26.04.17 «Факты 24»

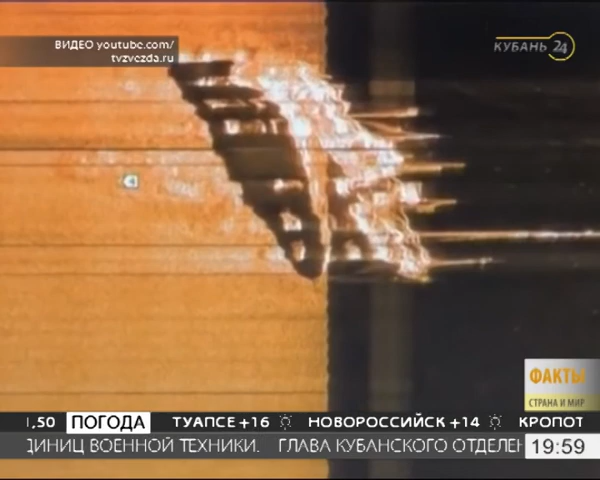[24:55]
Его атаковали советские самолеты, и судно навсегда осталось в морской пучине на глубине 90 метров.